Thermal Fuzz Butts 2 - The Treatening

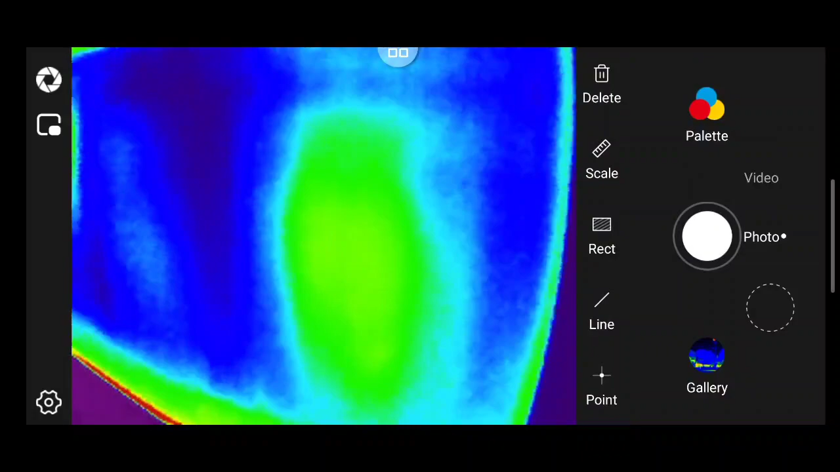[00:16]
Can you guess where the power supply is in the TV? Hiya mama. Hiya mama.
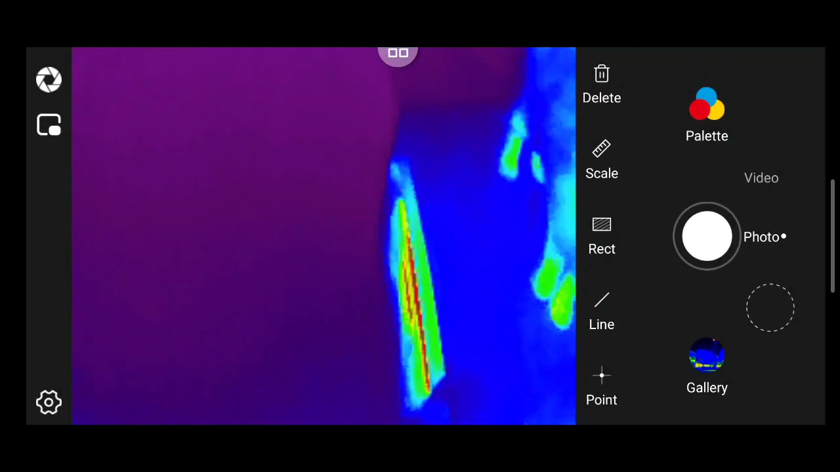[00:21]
There's the mama, there's the Ronnie, and there's the Bozzy Bozzy.
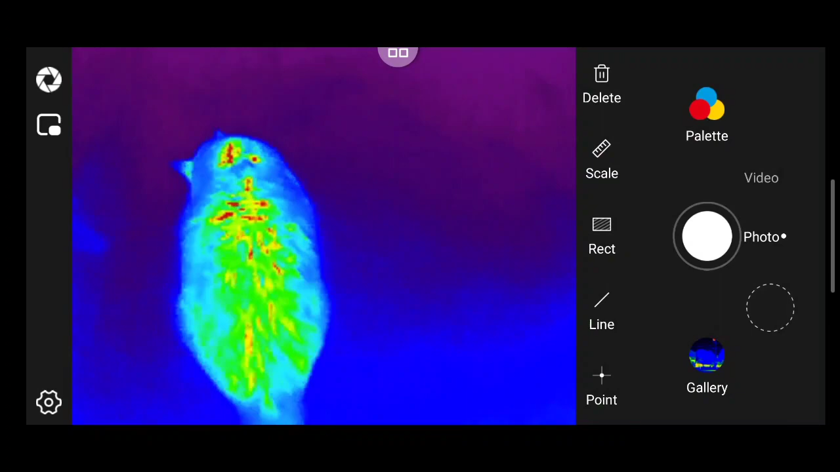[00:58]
That's tiny mama. That's a poofy girl.
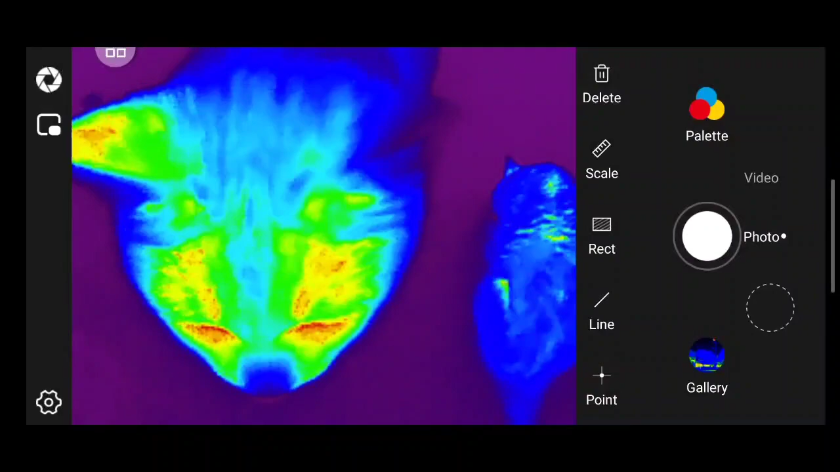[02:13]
That's a poofy girl. Beam tracking.
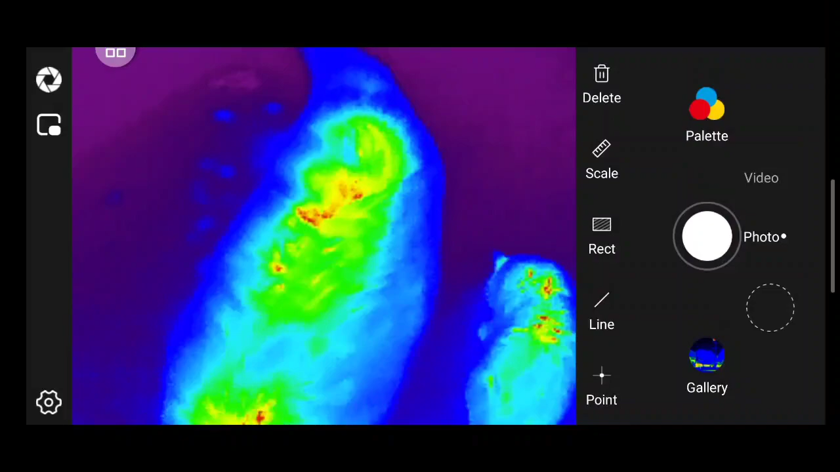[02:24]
Wow, those dots are the actual treats. Huh.
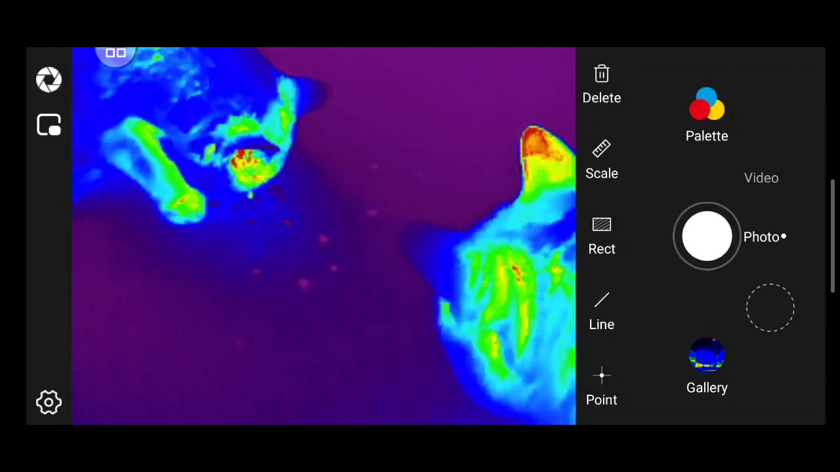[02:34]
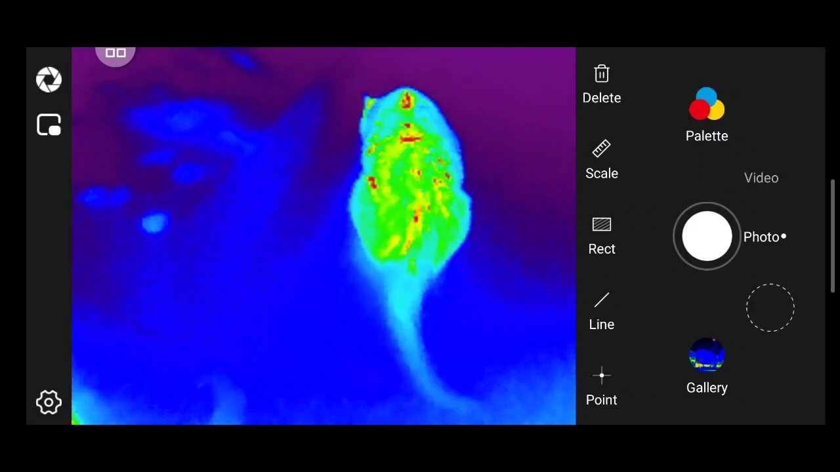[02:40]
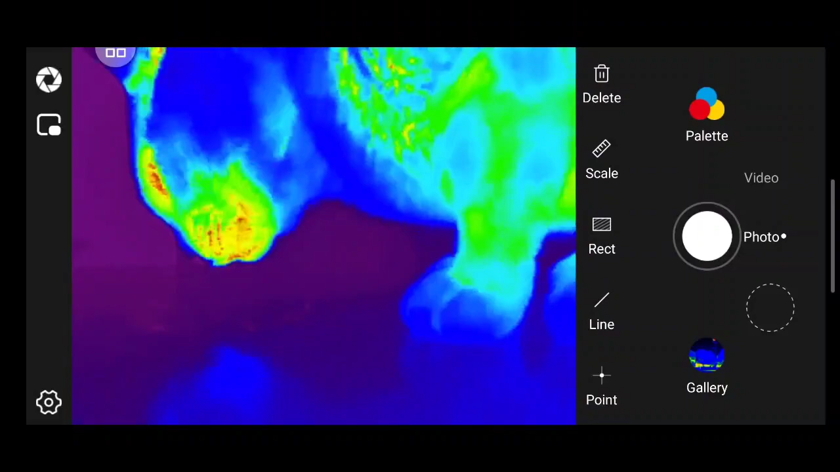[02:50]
You can see there's a thermal reflection in the tabletop there. Yeah boy, that's all the way. There's a little paw.
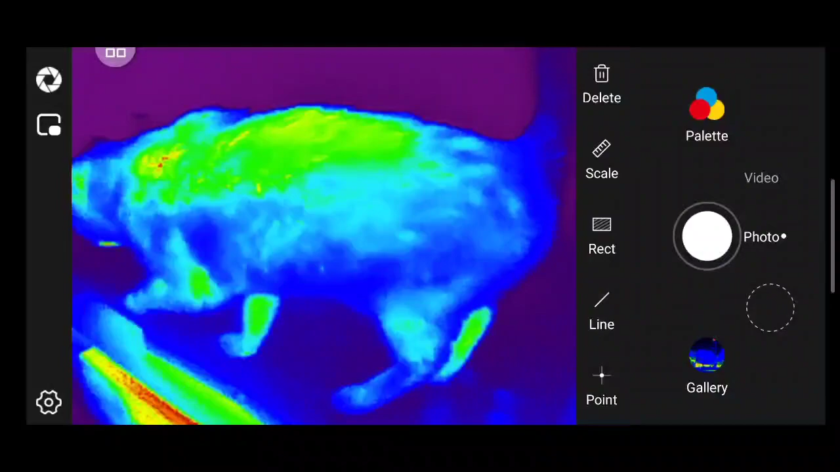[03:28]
Is the box still? Yeah, look at that box. Still got more. Whoa.
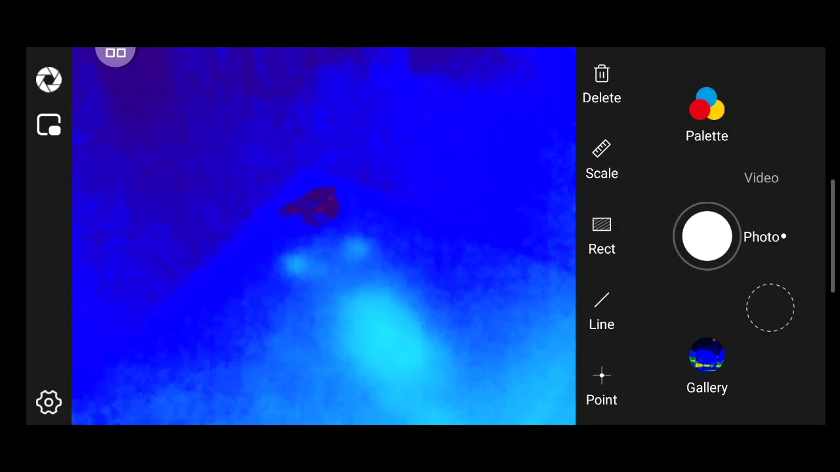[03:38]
I guess that's where she was looking in the box. The red spot. Because there's nothing there.
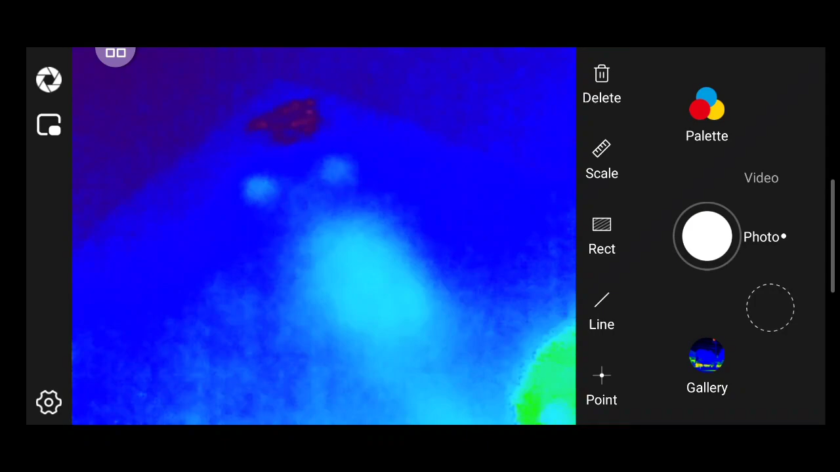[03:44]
Oh, there's mama.
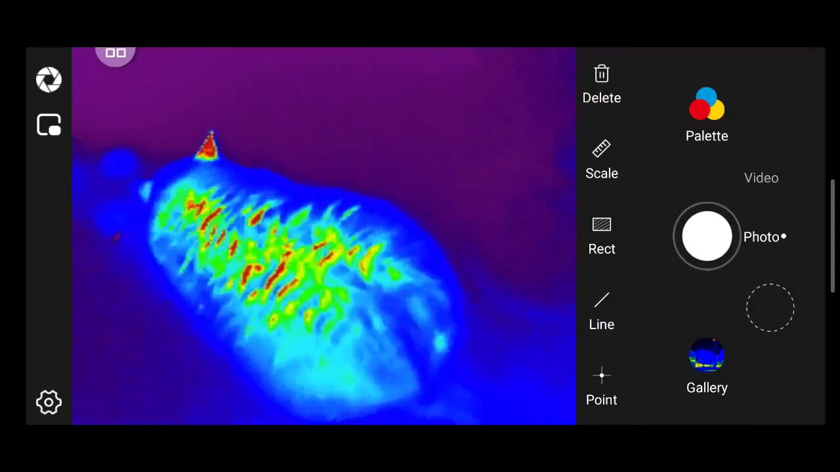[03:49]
Oh yeah. I'll show you what some fresh poured, poured tea. Can you guess where I was sitting? Just poured this tea. That's a tea bag floating in. Well, two tea bags.
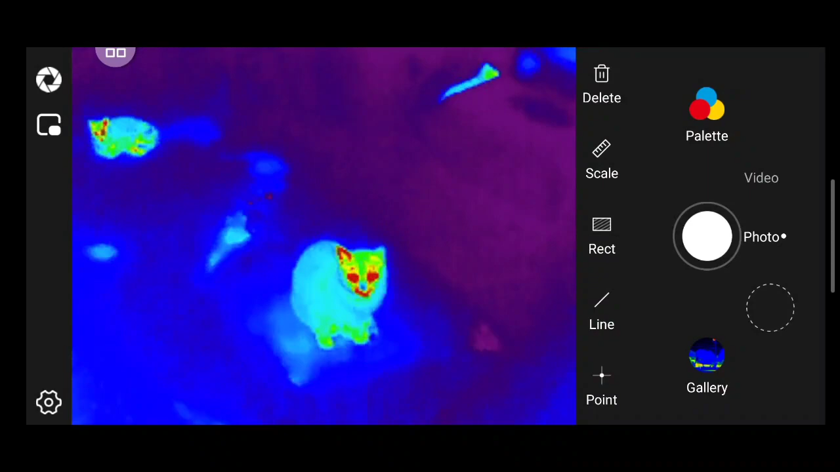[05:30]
look around on the thermal what are you looking at there mama
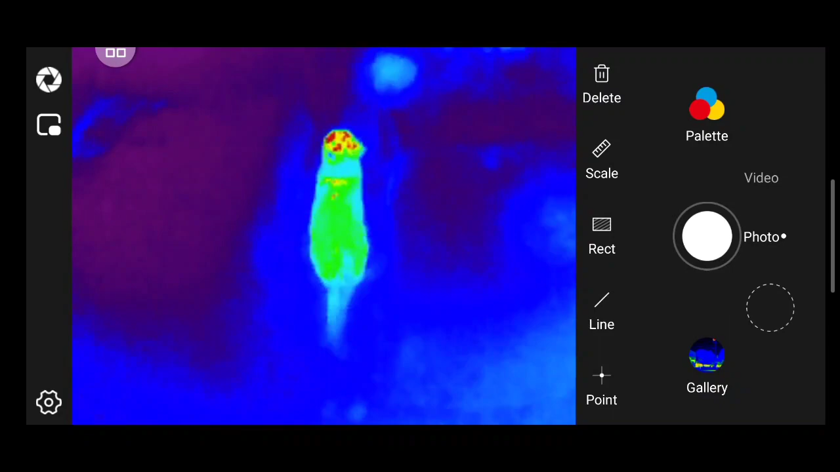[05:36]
I don't think you want to drink that tea right now
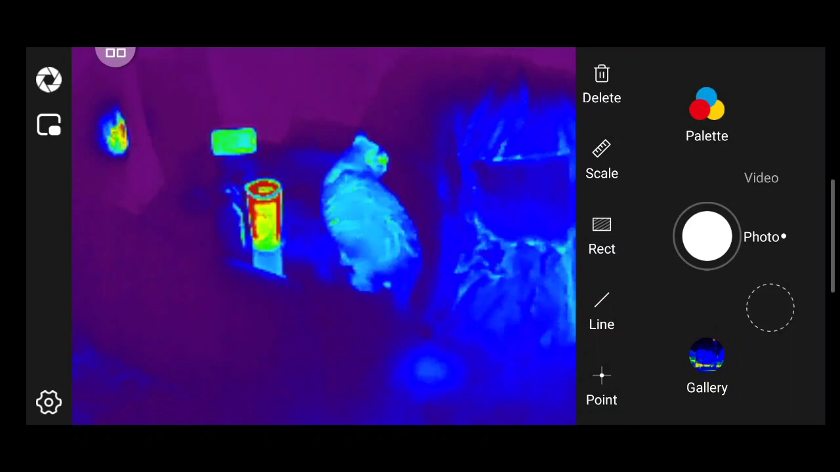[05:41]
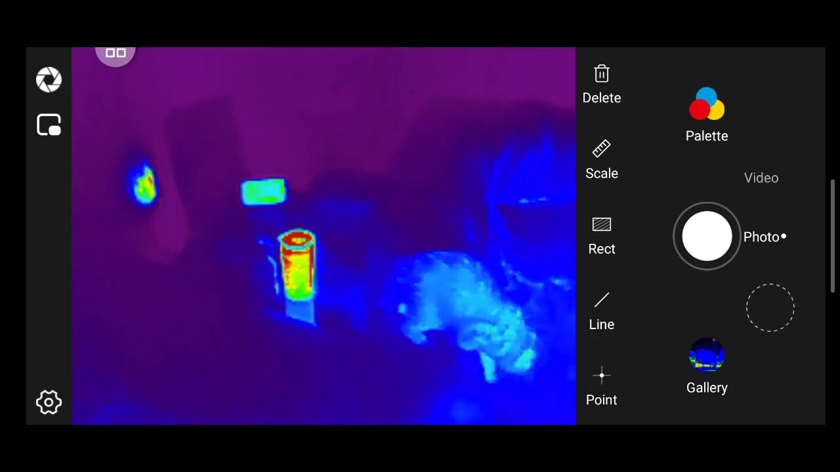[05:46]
oh she looks cold compared to the uh the cup
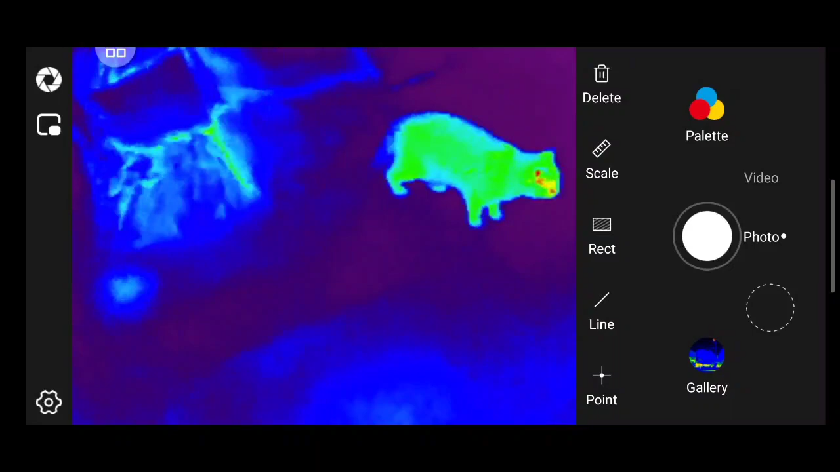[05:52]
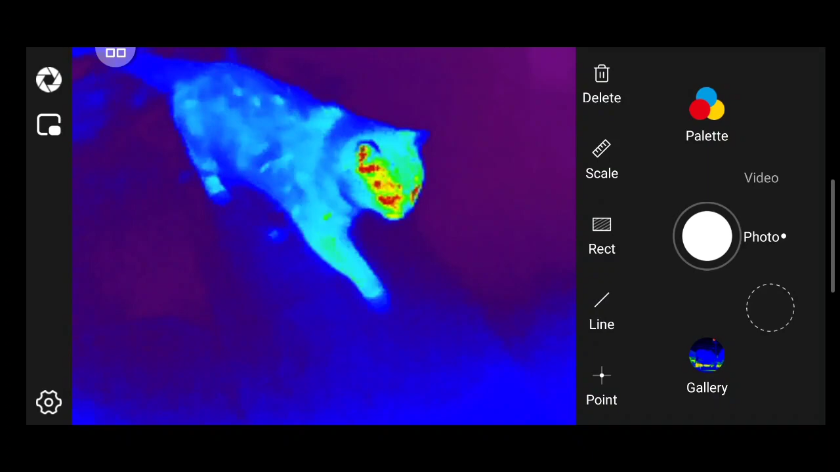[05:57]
look like you're wearing like clown makeup look at